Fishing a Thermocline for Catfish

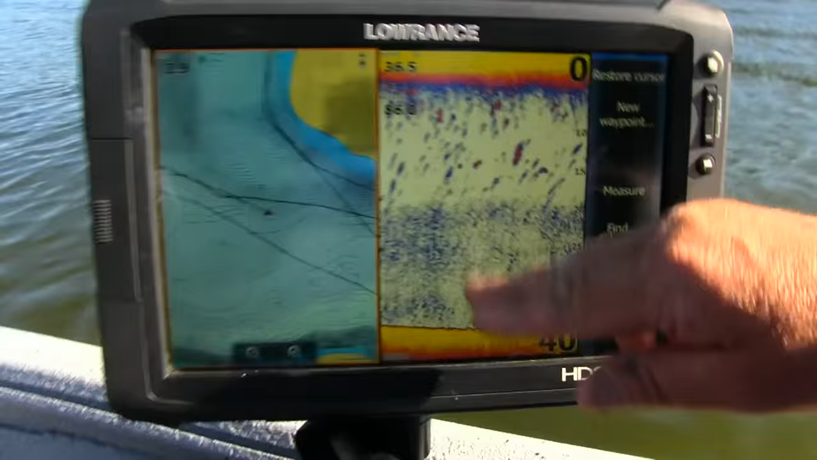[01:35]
there's no oxygen from here down.
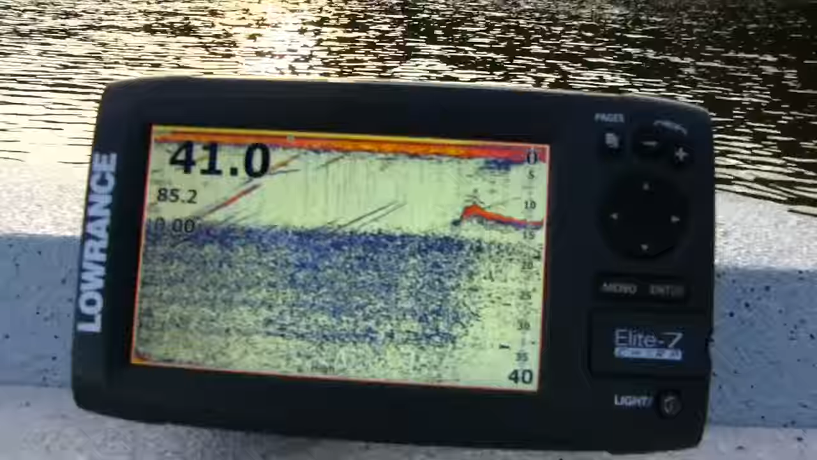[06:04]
So I'm going to raise him up and drop him down. So see, I know he's right at about 15 foot right there, and I'm going to leave him at about 15.
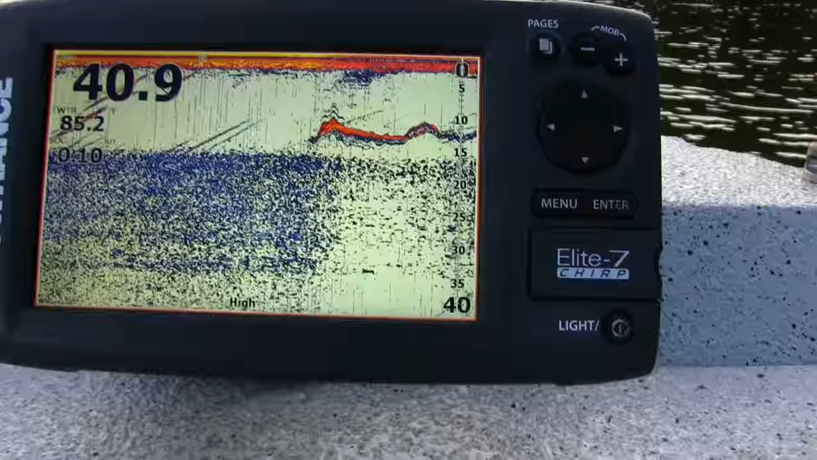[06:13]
Now he's going to go out of the picture because he won't be under that cone any longer, but at least I know that he's in the proper depth.
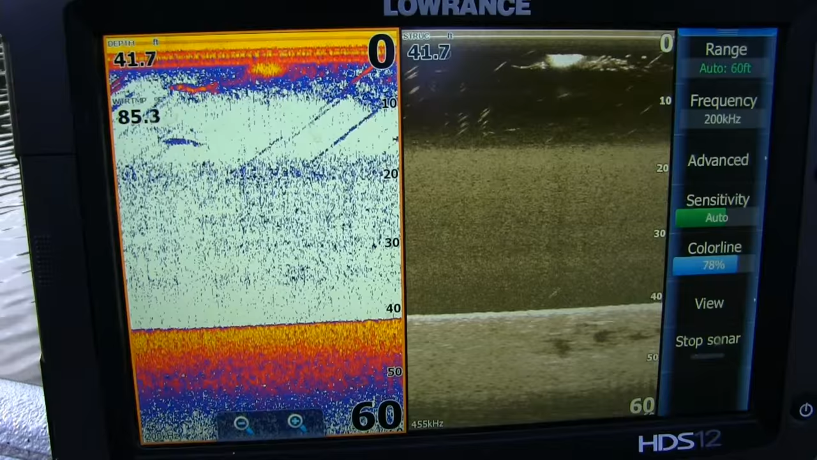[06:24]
Here's what a thermocline looks like on a regular 2D sonar, and this is what it looks like on a down imaging.
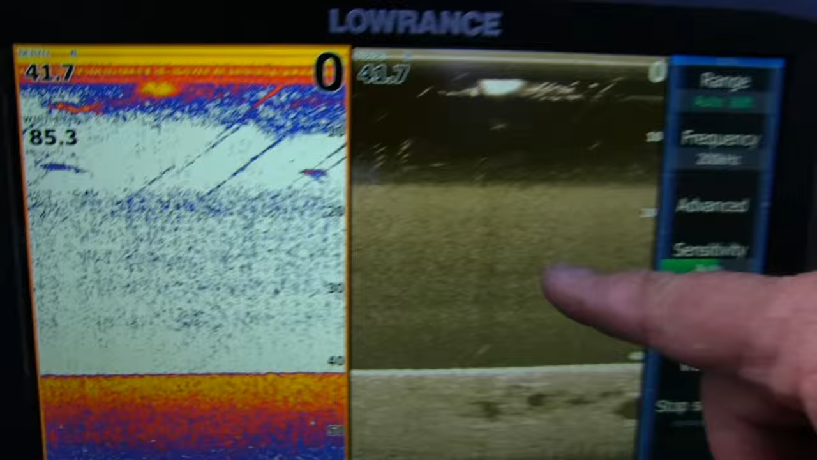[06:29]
You can see a big ball of shad right here.
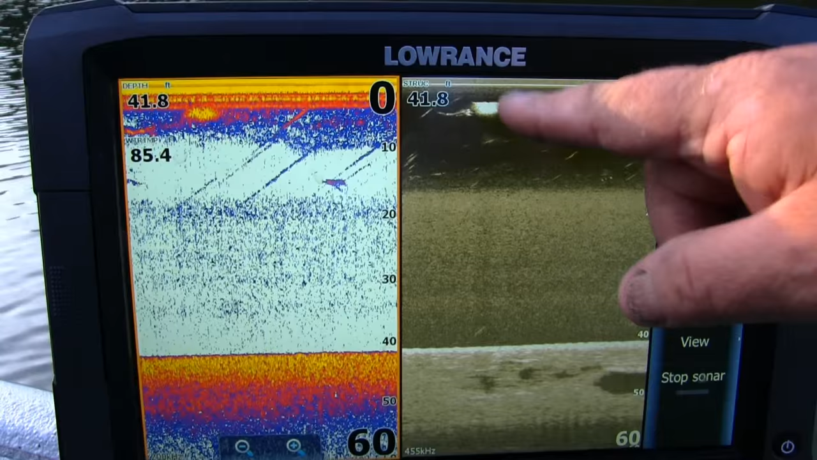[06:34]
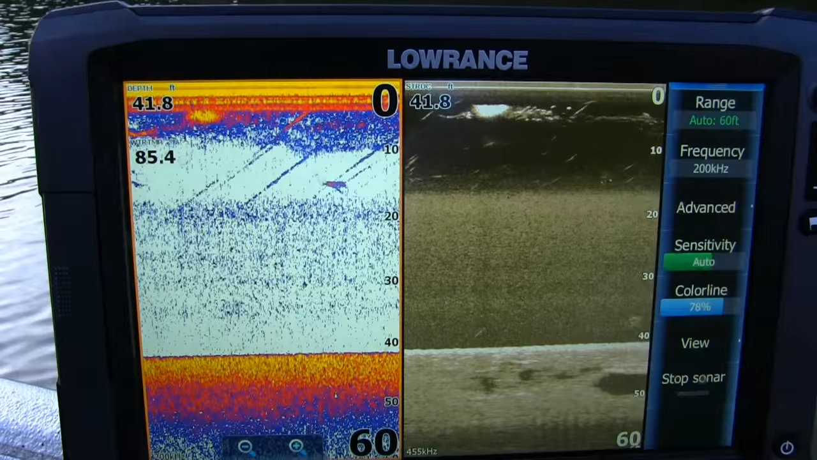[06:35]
On screen: depth 41.8 ft
It looks like there might be some bigger fish in amongst feeding them, feeding on them. But you notice almost all the life.
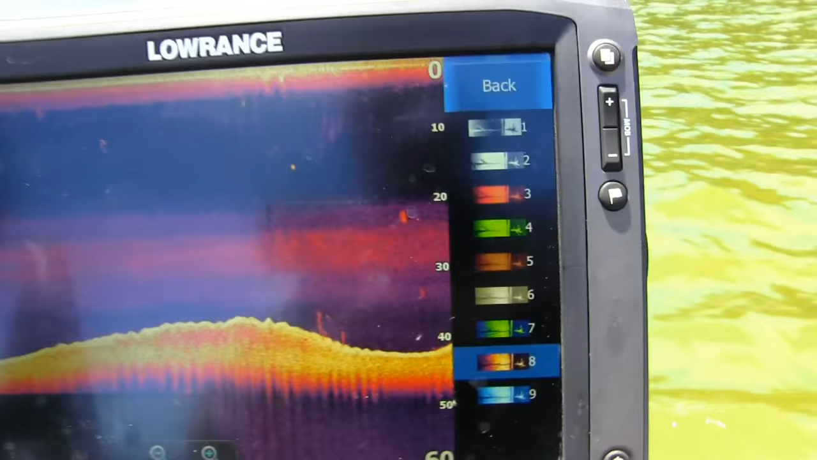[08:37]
Okay, here's what the thermocline looks like on the downscan.
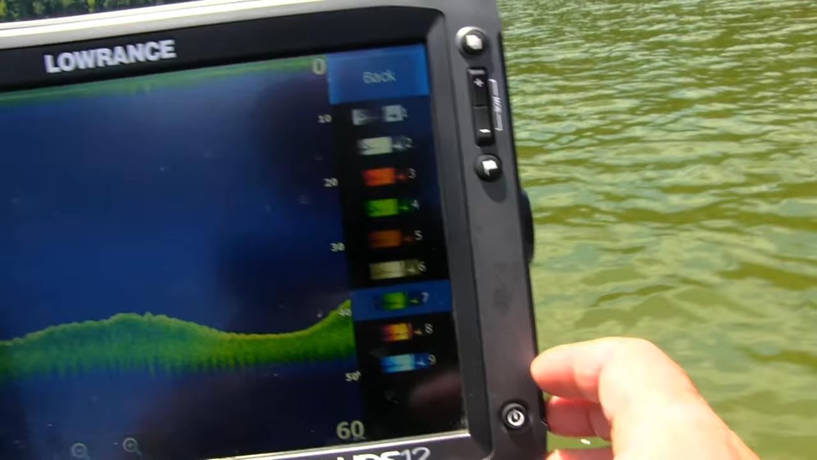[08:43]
We can do several different pallets, and you can still see it in that area there.